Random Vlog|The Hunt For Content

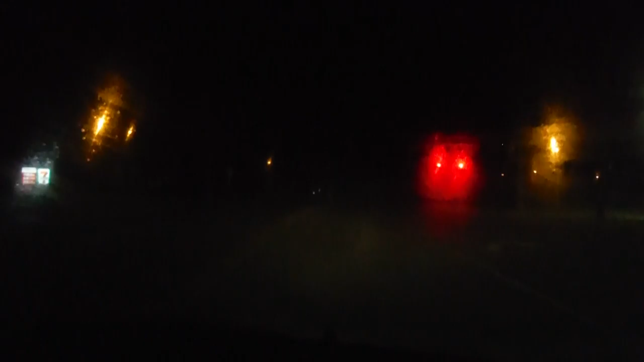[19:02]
do some work Oh my god Hey, Chuck E. Cheese's is open Shit Chuck E. Cheese's is not open Why is all the lights on? Look at the lights Look at the pretty Dude, it looks demonic Look at the pretty fucking lights Bro Look at the pretty fucking lights Dude, cheese is always fucking lit, bro They only like the pizza Their pizza's like actually the only good thing in them Their pizza's decent It's not the best Their photo's watered down acid Yes Yeah